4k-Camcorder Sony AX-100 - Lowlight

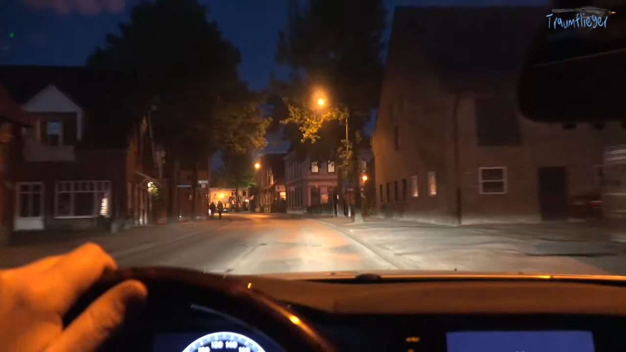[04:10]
Jetzt geht es mal rein in die Stadt. In die Wedela Kleinstadt. Mit dem PKW habe ich jetzt über die Sony einfach mal drauf gehalten.
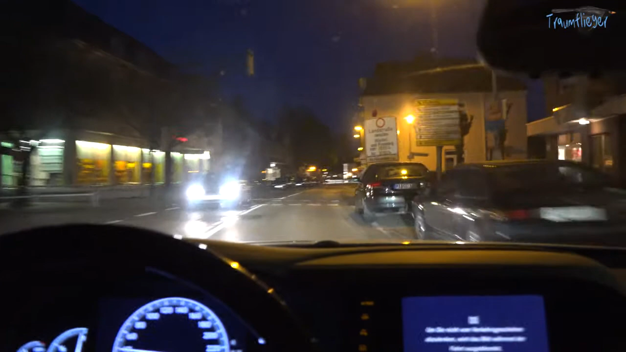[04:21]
Und finde, das sieht alles sehr schön rauschrei aus.
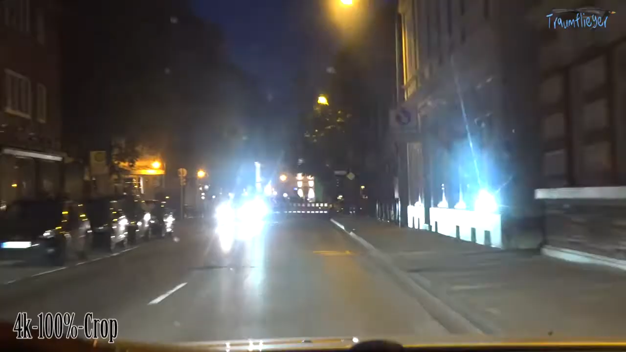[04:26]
Auch der Autofokus ist hier eingeschaltet. Hat überhaupt kein Problem.
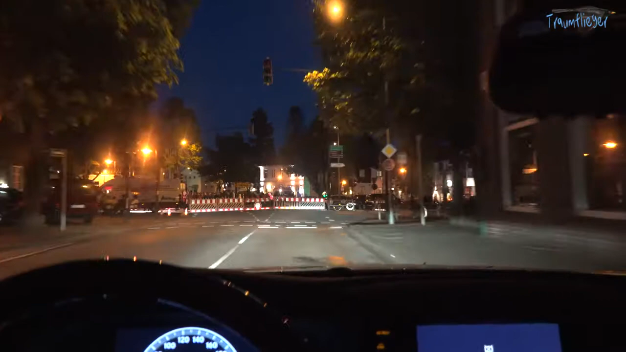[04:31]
Hier ein 100% 4K Crop. Auch der sieht noch sehr gut aus, was das Rausschalten angeht.
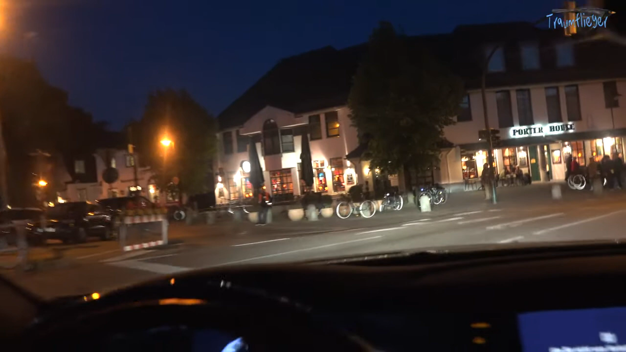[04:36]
Ja, und dann bin ich mal auf einer Schnellstraße hier.
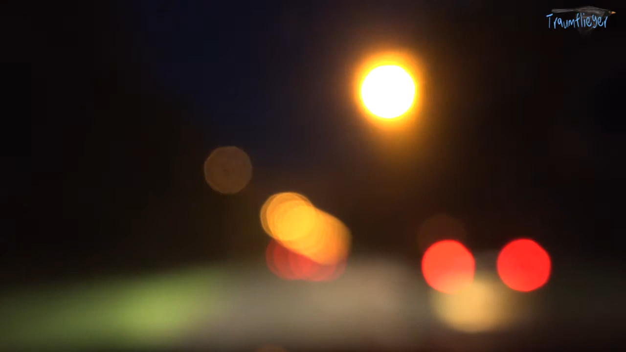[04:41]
Und lass mal den Autofokus Werk hören. Also die Lichtkreise, die Sie sehen, das sind dann Unschärfekreise.
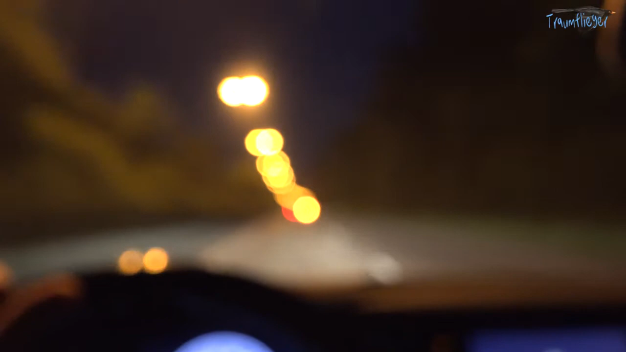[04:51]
Und hier braucht der Autofokus doch eine ganze Zeit, bis er sich dann so einigermaßen scharf gestellt hat. Aber auch die Unschärfekreise gefallen mir sehr gut. Die sind sehr harmonisch. Hier würde ich natürlich bei Offenblende.